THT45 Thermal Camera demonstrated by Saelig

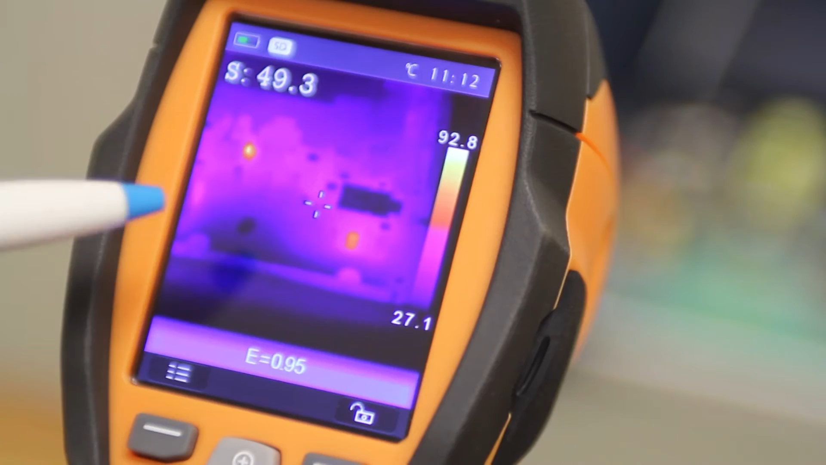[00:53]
On screen: spot 49.3°C, scale top 92.8°C, scale bottom 27.1°C
And a battery indicator and an indicator for the SD card. The SD card lives in the handle and this particular card in there is a seven gigabyte capacity. There's a display and then there's a bunch of buttons.
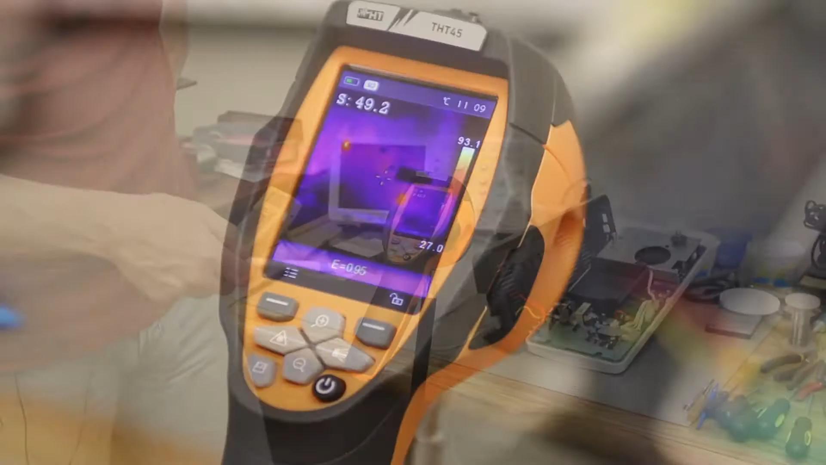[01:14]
Of course you've got the power on and off in the lower right hand corner. But we'll go around the buttons this way. There's basically two menu selection buttons here and here and then there's a number of other buttons here. The unit has a laser pointer and you can turn that on this way with this button and it also has a white LED illuminator which is operated from this button.
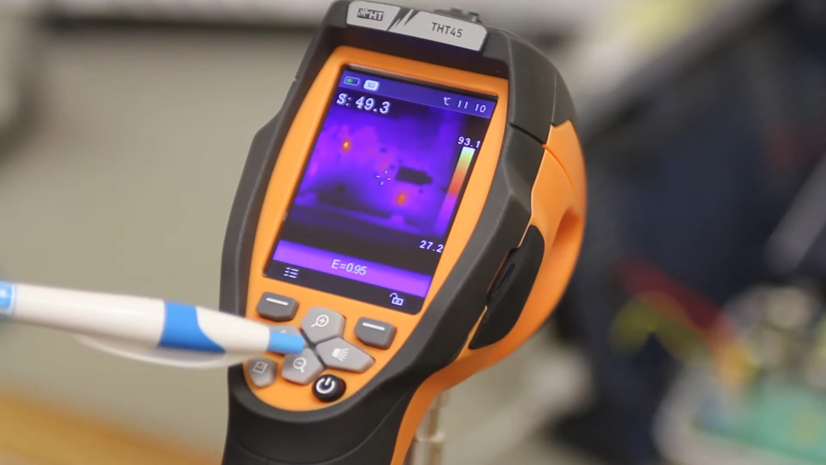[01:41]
These other two are obviously just zoom controls so you can zoom in and out. And down here in the lower left hand corner is a button for looking at the contents of the SD card.
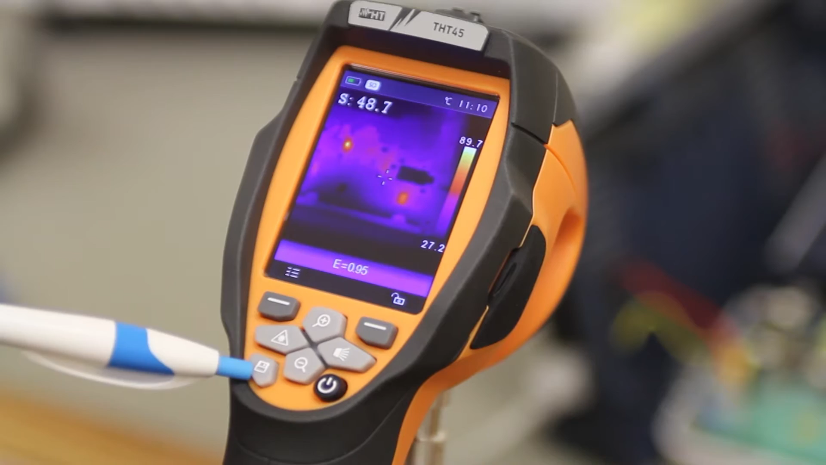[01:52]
So this button here is for bringing up
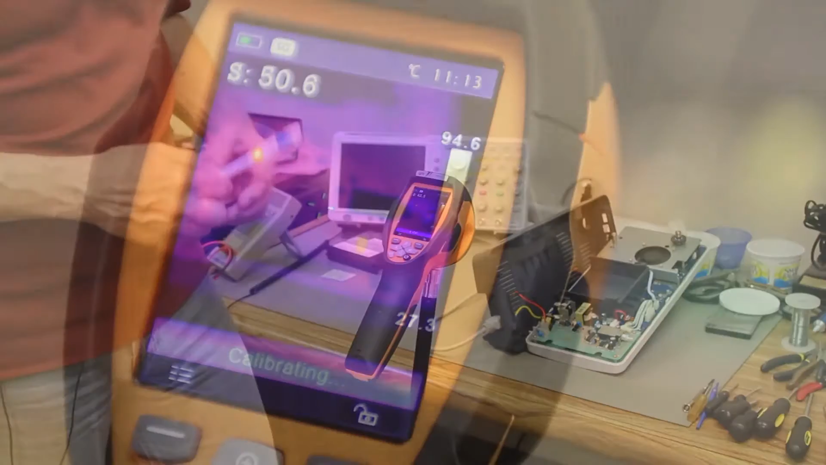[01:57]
the utility menu right there.
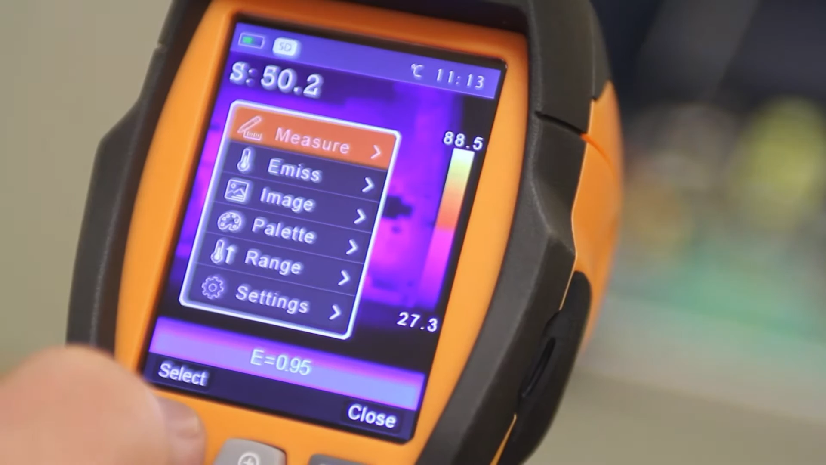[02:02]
You just hold that and then you get a number of other choices here and you can configure the unit how you want it.
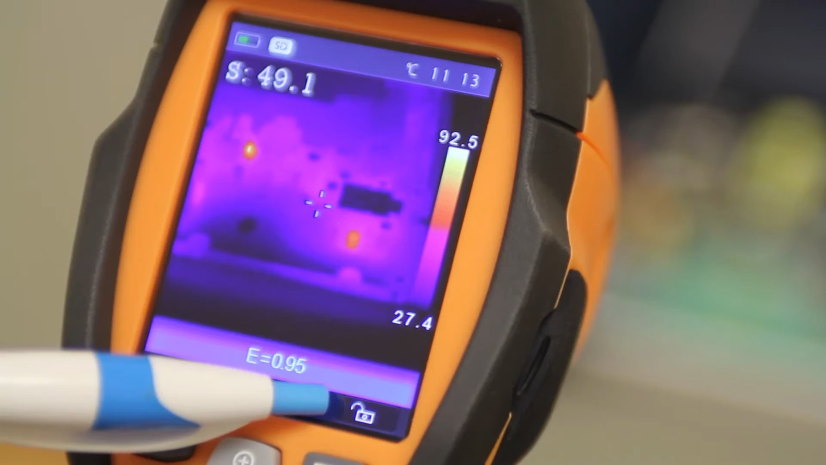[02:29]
On screen: spot 49.1°C
and if I close this or if I hit the button again the key lock closes and now I'm in manual mode.
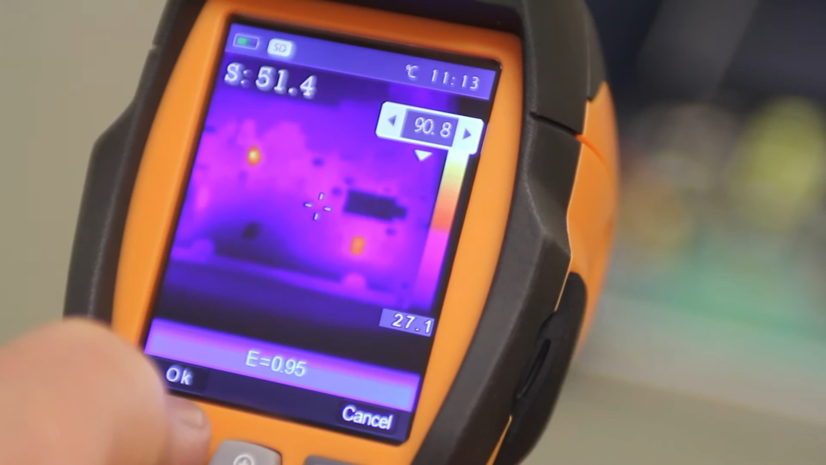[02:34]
And if I hold manual mode for a couple of seconds then you get the ability to set your lower limit and your upper limit of the temperature scale that you want to enter manually. So I'm going to cancel out of that and get back to automatic mode. The unit also has a lithium ion battery which also lives in the handle along with the SD card and it's good for about four hours of operation.
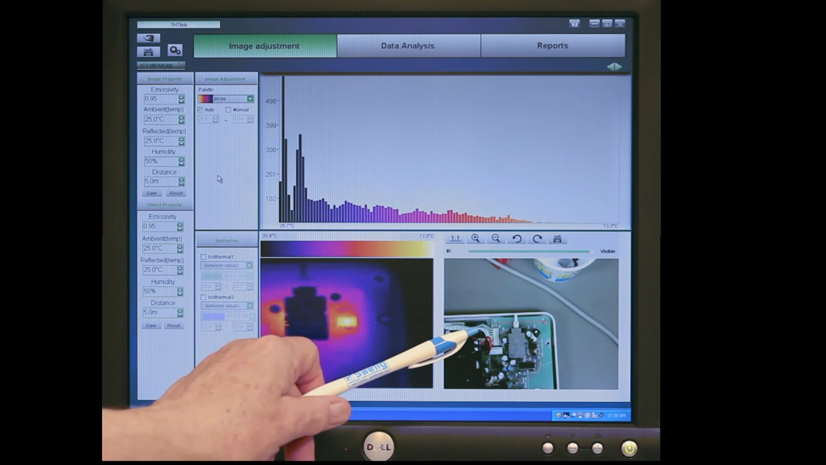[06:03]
When you upload the image you get it here in this panel. But you also got a regular visible light picture of the same thing over here so at least you know what you're looking at. Of course this is the power switch here which corresponds to this thing here.
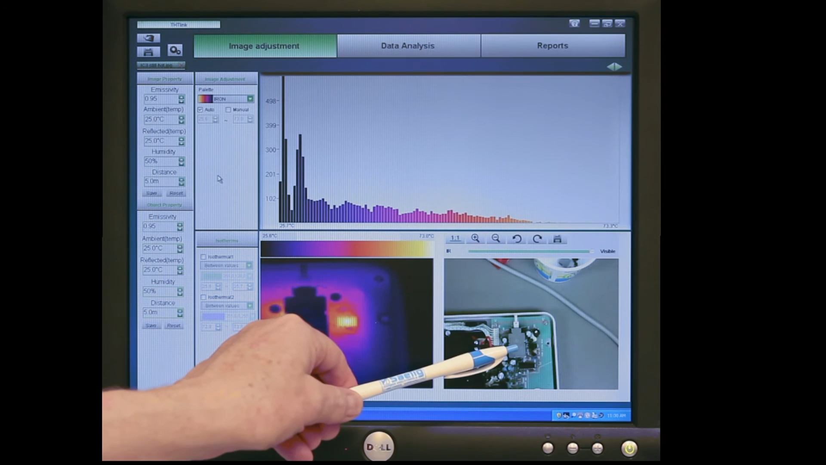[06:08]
And here's a thermal profile of the entire picture right there. And over on the left there's all different kinds of other image property data that got uploaded from the camera along with the picture. If you want to you know as I said earlier we were interested in the temperature of this chip.
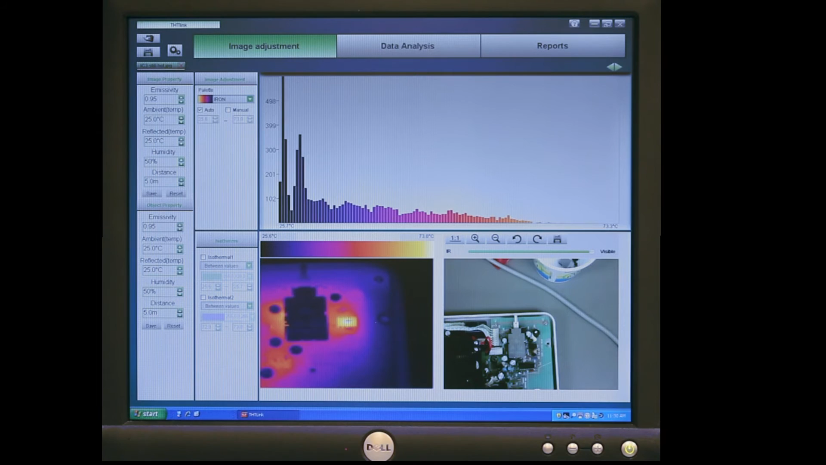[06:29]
So one of the things you can do is go to data analysis. There's a number of analysis tools over here and if you mouse over them it tells you you know what they are. So I just wanted to get a simple thermal gradient across from one blue area to another going through the chip just to see what would happen. So I selected the line right here and just drew a line from top to bottom.